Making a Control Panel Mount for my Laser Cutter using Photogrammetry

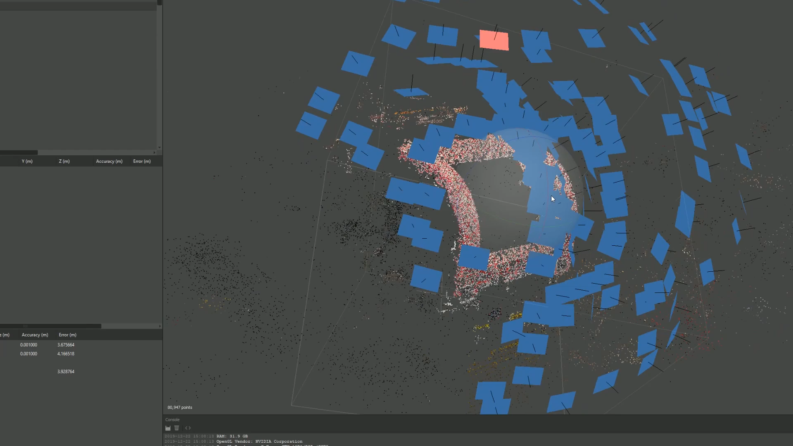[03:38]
The software firstly takes a basic feature match process to get the correct positions of each angle of the photo, and this only takes a couple of minutes.
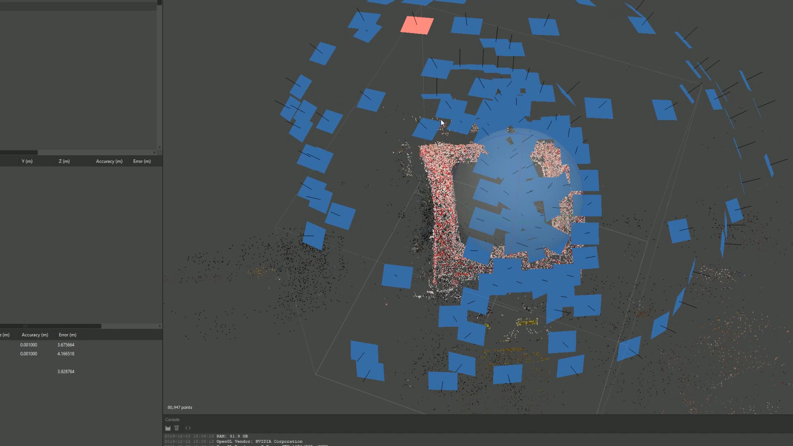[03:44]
The next process is to then create a dense point cloud.
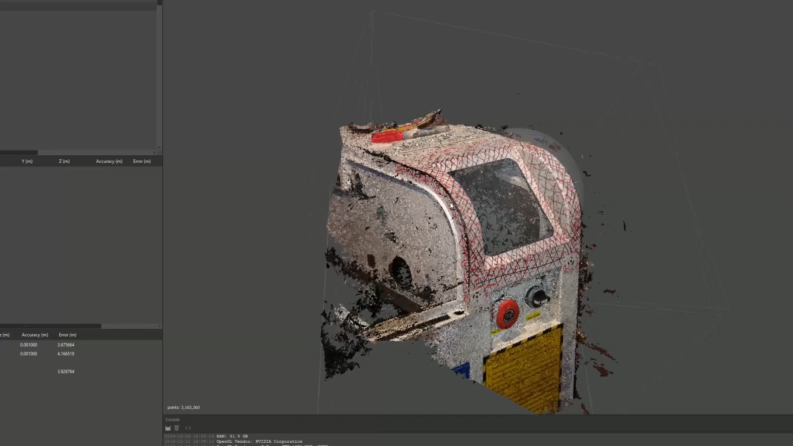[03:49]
It finds more matching features, and using the multiple photo locations, it is able to extrapolate the depth of each contrasting point.
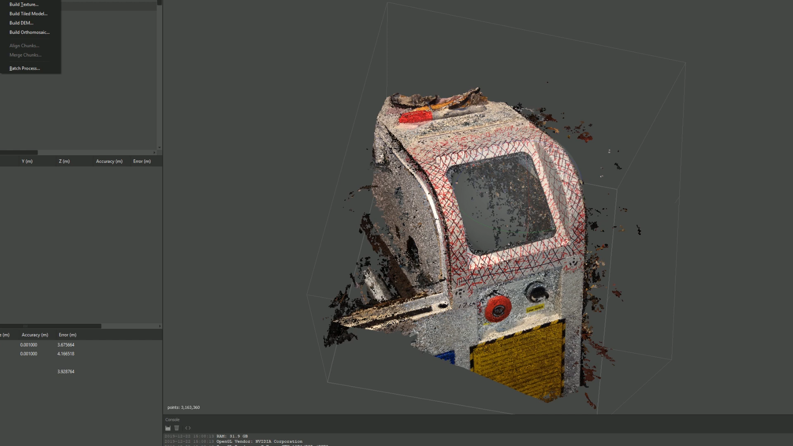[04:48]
The resulting mesh came out a bit lumpy and didn't resolve the hole in the chassis properly.